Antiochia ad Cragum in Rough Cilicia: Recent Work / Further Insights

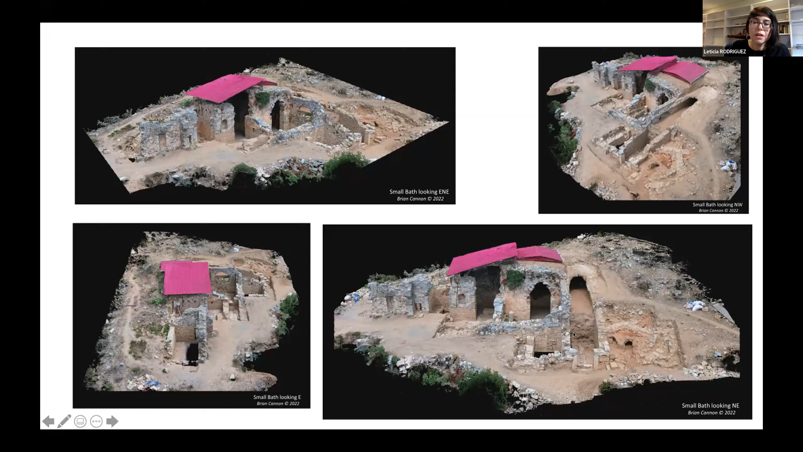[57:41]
Here's the kiln over here. Our corridor 1, 2, 3, 4, and our hall over here. So I'll end there because I'm over time.
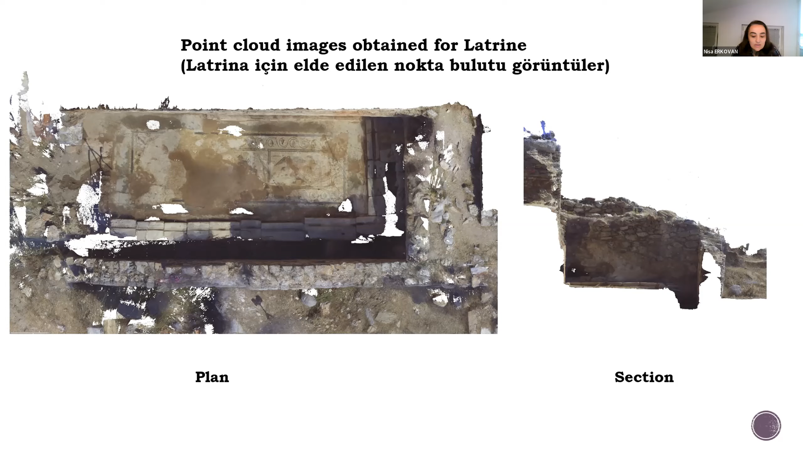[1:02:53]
For this reason, two-dimensional ready-to-draw orthophotos of plans, sections, and views can be produced as desired. Here you can see the plan and section drawings drawn in scale over the plan and section orthophotos produced for latrine.
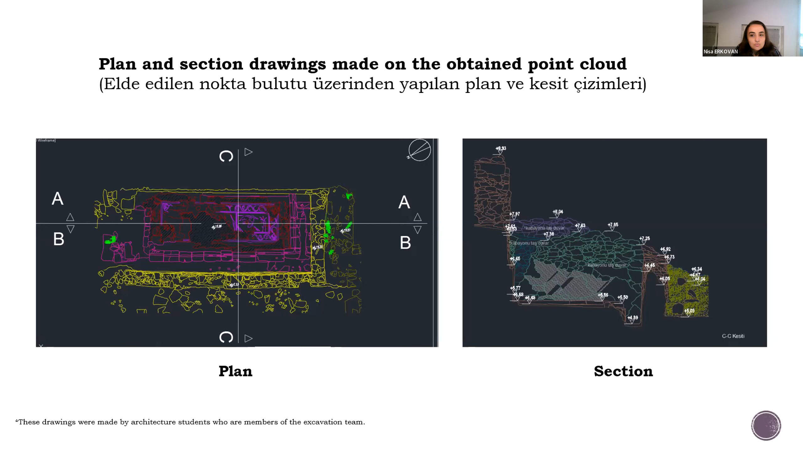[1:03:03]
Here we see the point cloud data obtained as a result of the three-dimensional laser scanning we had done for the Voltairean structure in the season of 2022. Here, orthophotos of plant sections and
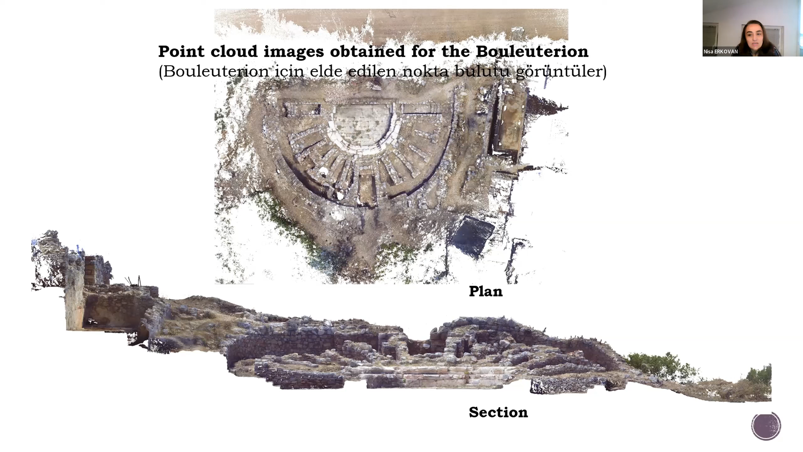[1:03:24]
elevation can be taken and drawings can be made as desired. Plan and section drawings made on the point clouds obtained for the Voltairean structure are shown.
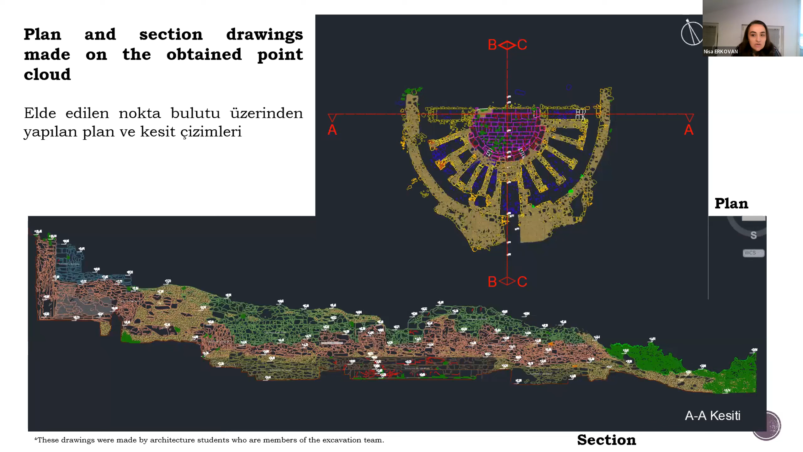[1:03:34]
The other method is to document the structure of finds through orthophotos obtained by photogrammetry.